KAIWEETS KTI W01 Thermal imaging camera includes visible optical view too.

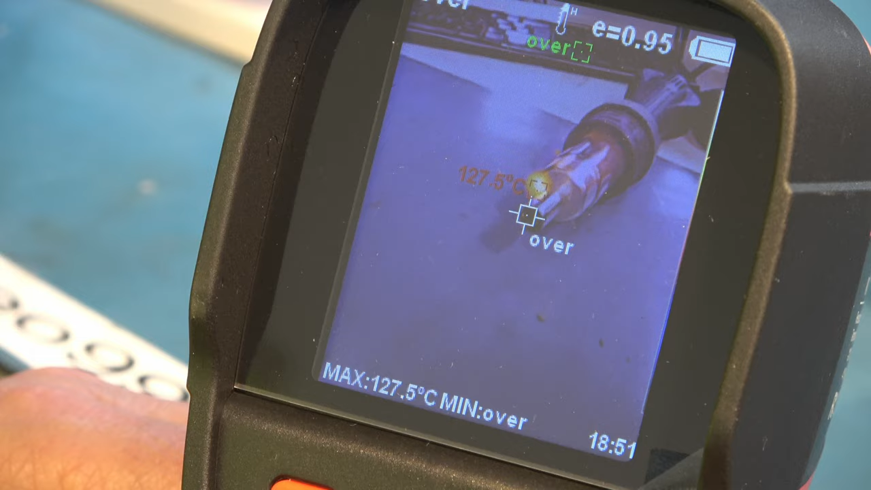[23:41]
On screen: max 127.5°C
right now let's take this temperature down so it would be just under 120
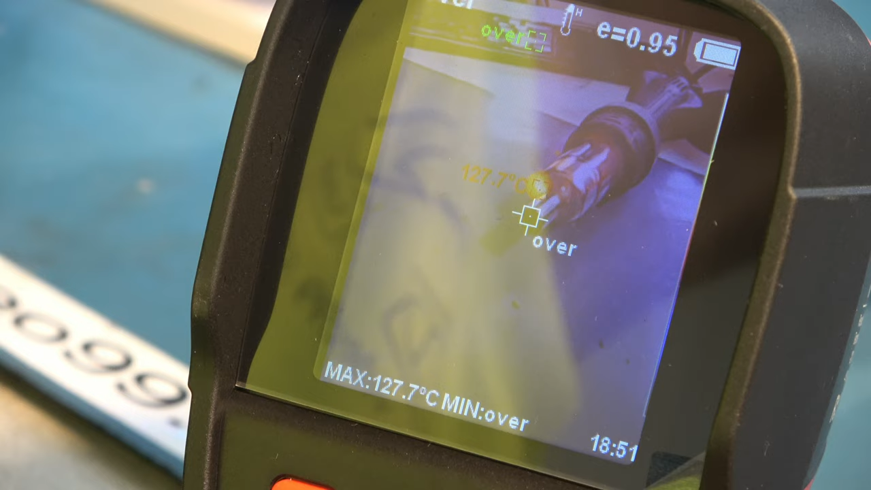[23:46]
On screen: max 127.7°C
so i'm requesting 100 max is about 120
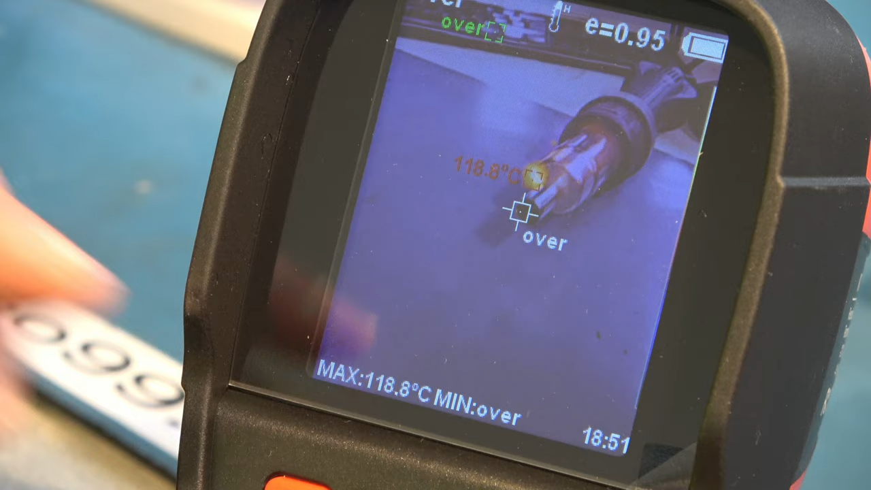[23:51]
On screen: max 118.8°C
i think i've hit the minimum of what my hot air gun will do at 100
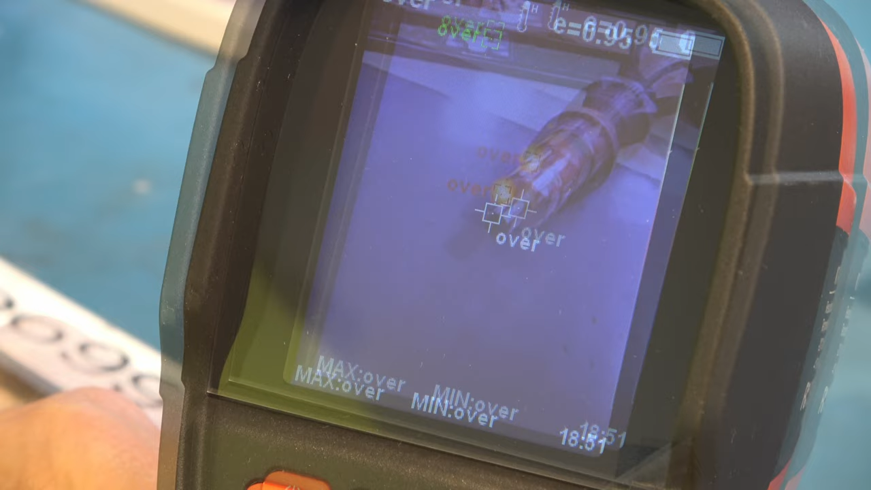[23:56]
right and now it's saying max over min over which is kind of you know a little bit meaningless so we're in the higher range and
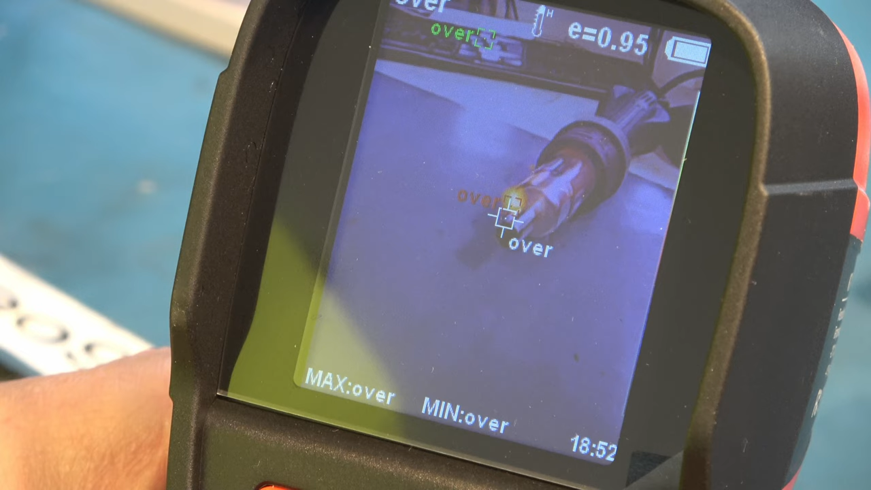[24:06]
we're right on the edge of whether it'll start reading
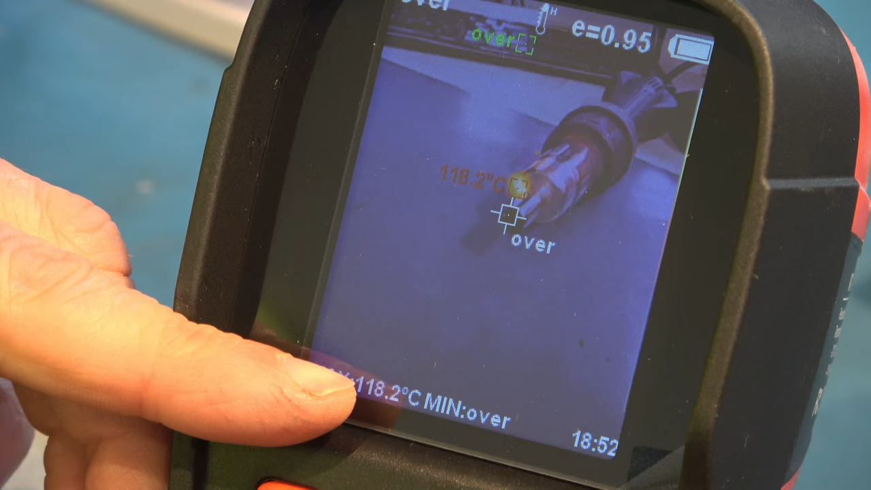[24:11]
On screen: max 118.2°C
so i think really there needs to be an overlap between the high and low ranges because if
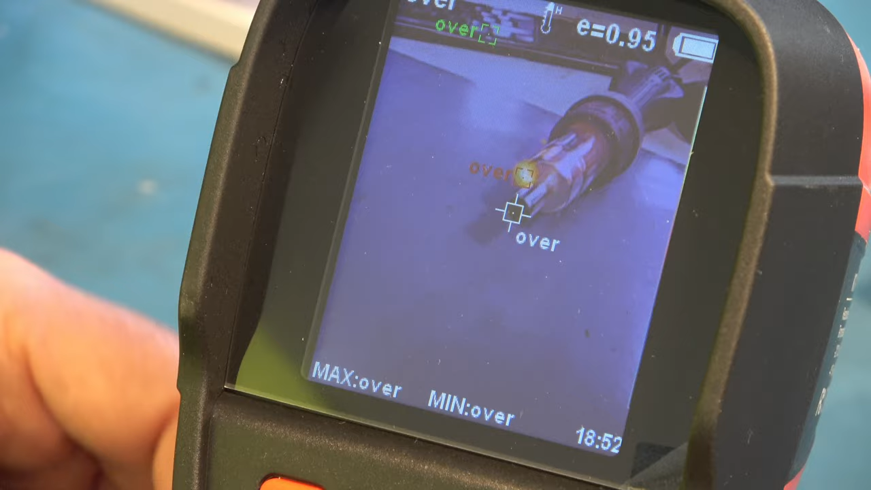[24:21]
you're like here trying to measure something that is around about 120 celsius you
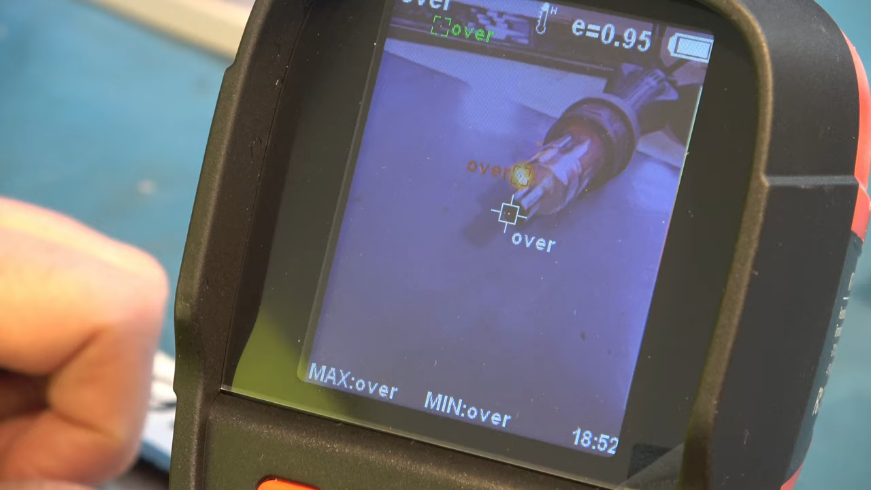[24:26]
kind of can't get a range that'll read around the area in any meaningful way and under
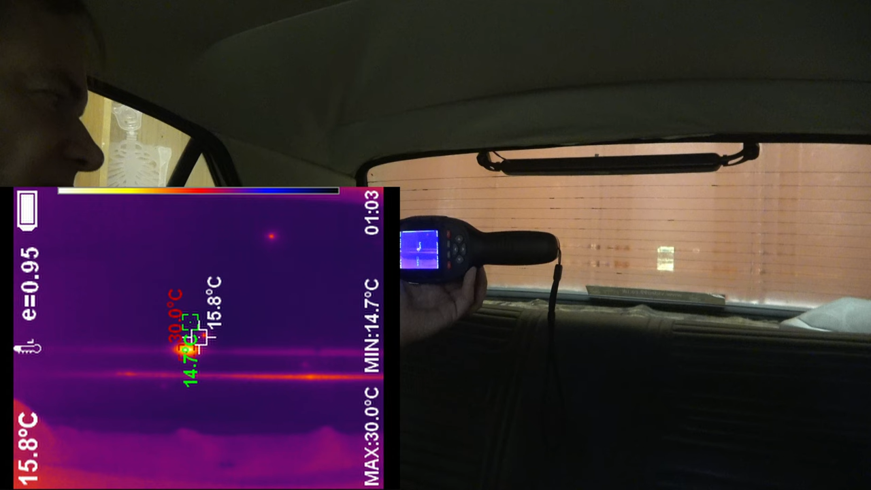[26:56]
On screen: spot 15.8°C, max 30.0°C, min 14.7°C
that's clearly a place that i need to apply some of the conductive paint oh
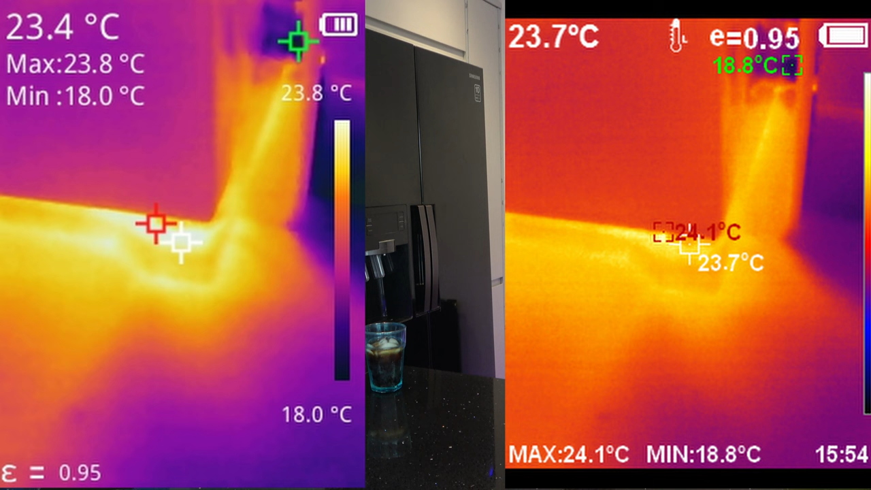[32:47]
On screen: scale top 23.8°C, scale bottom 18.0°C
i think the results are very similar aren't they actually
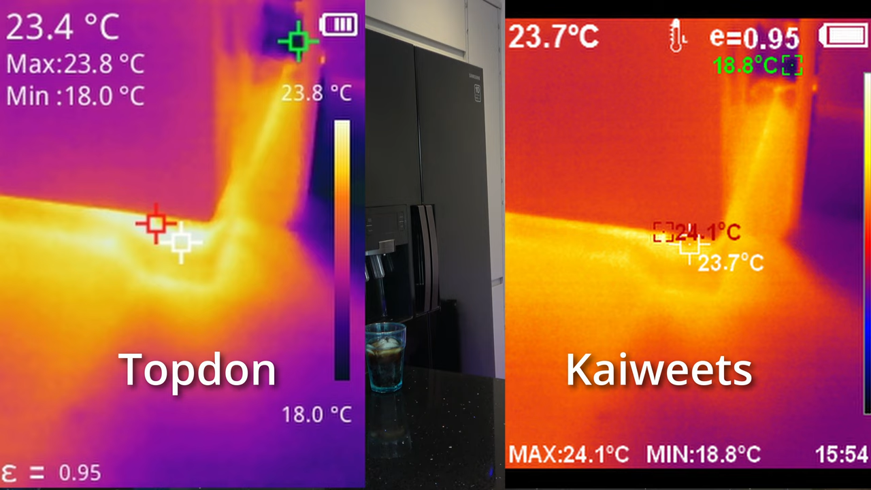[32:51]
On screen: scale top 23.8°C, scale bottom 18.0°C
this one you have to push down a lot more oh i've started recording yeah no